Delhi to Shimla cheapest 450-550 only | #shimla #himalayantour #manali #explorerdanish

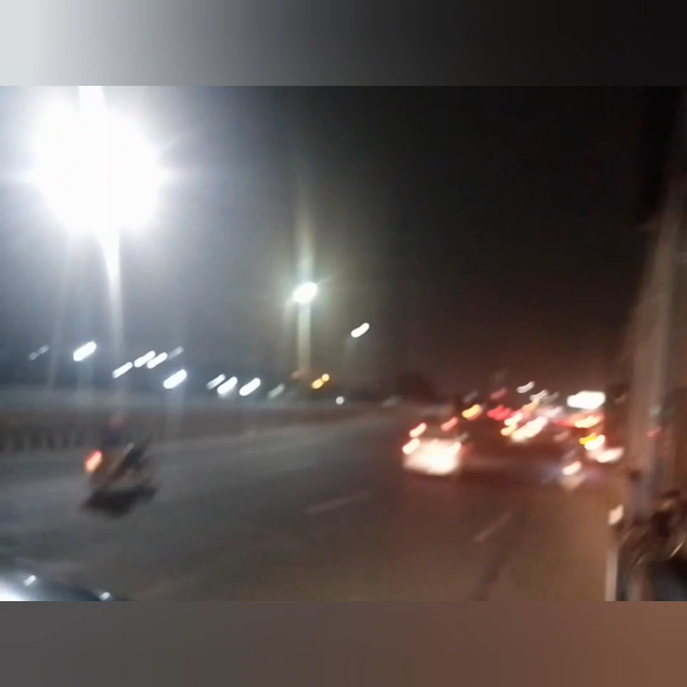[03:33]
بہت ٹریک ہے مطلب چھک ہے روڑے سم خالی ٹریپک بھی ہے خالی بھی ہے جیسے لیکھا ہے پر روڑہ سفنی مسٹی میں چلے جا رہی ہے سام کنے جا رہا ہے
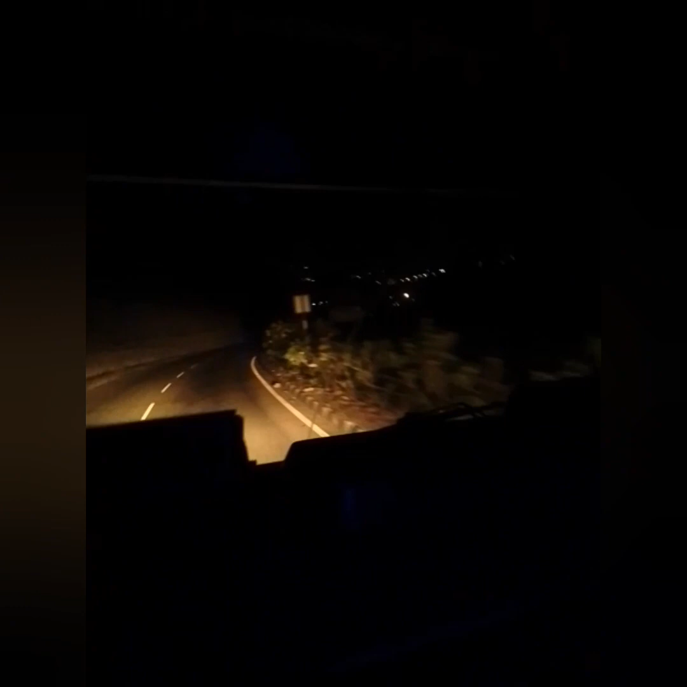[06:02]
رات کے سفر کے مجھے بھی اپنے لیویل کے ہیں وہ بھی خاص کر کے روڈ ویج بس میں اب یہ دیکھو کیا جبردست میں جا رہا ہے بلکل بگل میں پہاڑ ہے دیکھ کچھ نہیں رہا لیکن خاص بات یہ ہے کہ یہ دیول لین روڈ ہے ایک آنے کی اور جانے کی دو روڈ بنی ہوئی ہے تو کوئی دکت نہیں ہے وہی تو بات ہے روڈ ویج بس کے مجھے بھی اپنے ہیں اچھی بات یہ ہے کہ دو لین چھڑکے بہاروں کے بھی